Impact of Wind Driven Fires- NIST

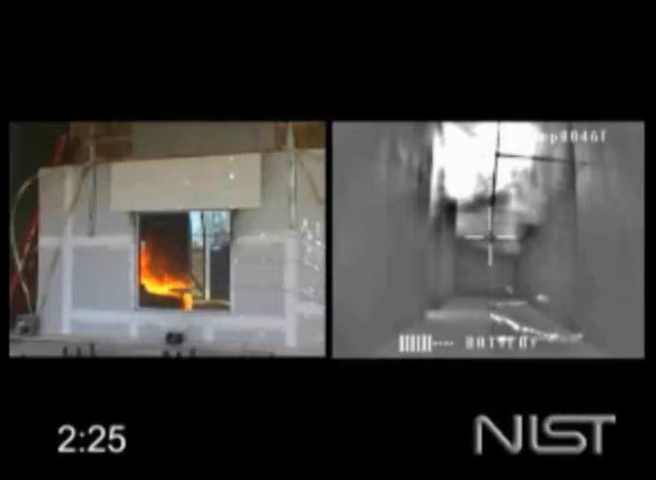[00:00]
This video is taken from the laboratory experiments conducted at the National Institute of Standards and Technology. After the window failure, the wind entered into the fire apartment rapidly, creating untenable conditions in the public hallway.